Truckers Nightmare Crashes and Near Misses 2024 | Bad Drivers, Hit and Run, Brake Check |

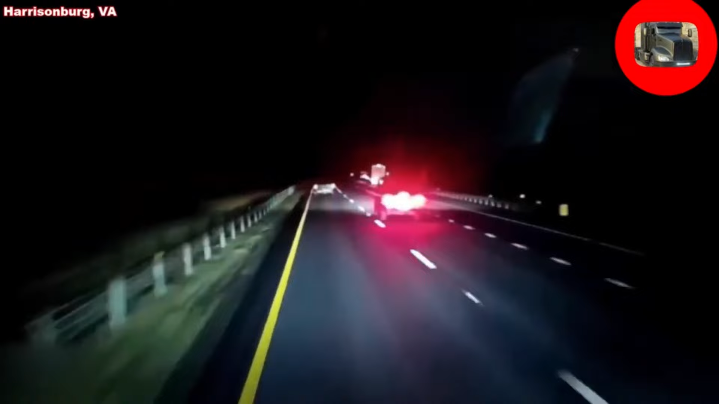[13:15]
Incident happened on I-81 southbound near mile marker
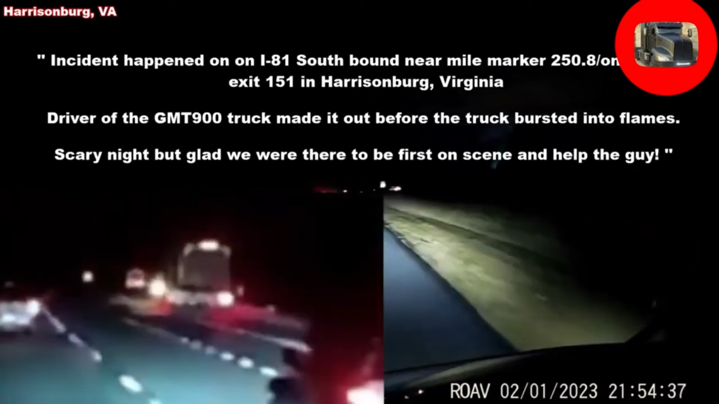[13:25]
250.85, ramp for exit 151 in Harrisonburg, Virginia. Ever the GMT 900 truck made it out before the truck busted into flames. Scary night, but glad we were there to be first on scene and help the guy.
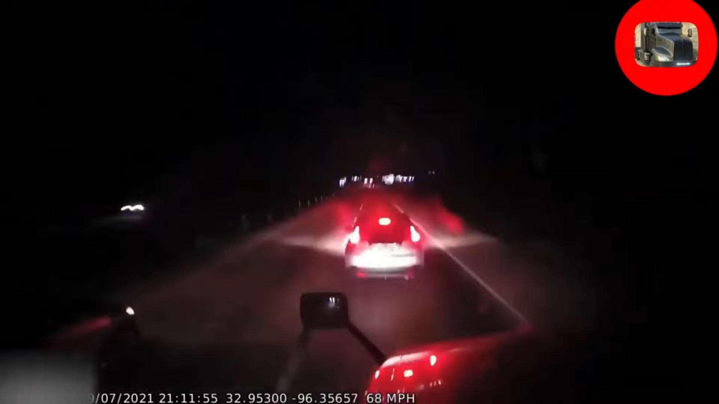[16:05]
The shaking is because the truck's collision avoidance kicked in.
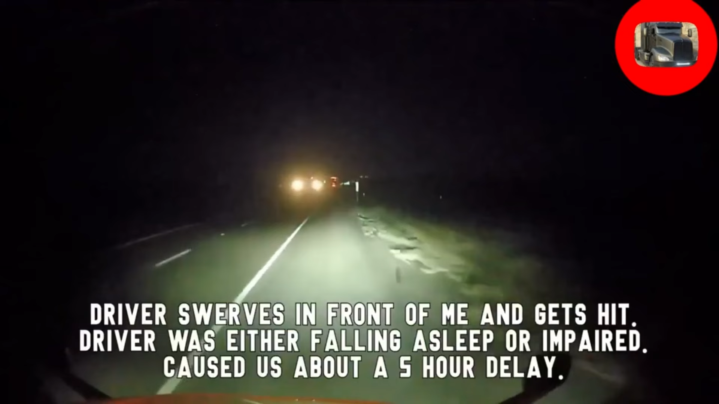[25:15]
Driver swerves in front of me and gets hit. Driver was either falling asleep or impaired, caused us about a 5-hour delay.